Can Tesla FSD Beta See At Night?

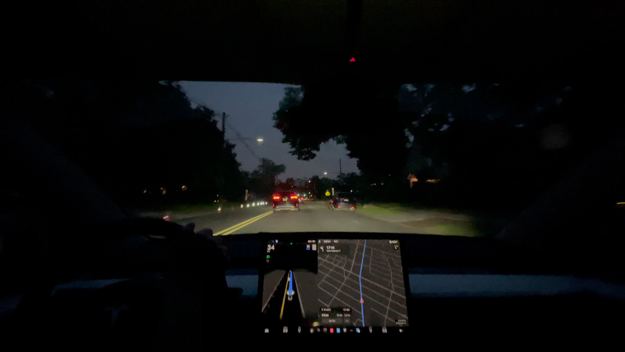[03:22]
Let's see. The car moved over and it's in the center in the lane. That was sped up and it went through those cars.
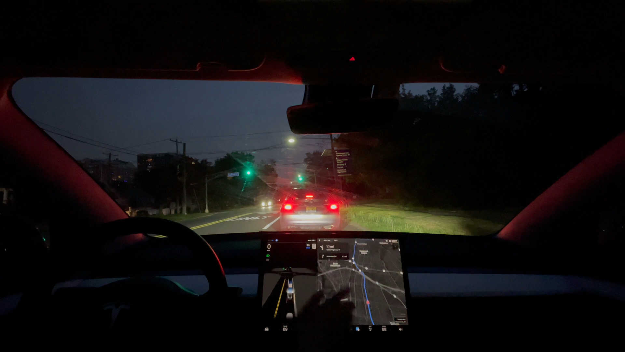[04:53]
Screen light. I'm really impressed so far how the car is handling during this evening drive when some human drivers may have a little bit more trouble. This car is handling it really nice. That's it.
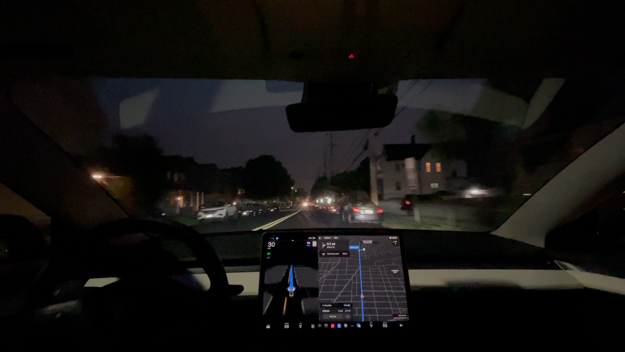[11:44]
I'm just trying to slow down, this car is right behind so I'm going to speed it up a little bit, hopefully I can get the car to go a little bit faster.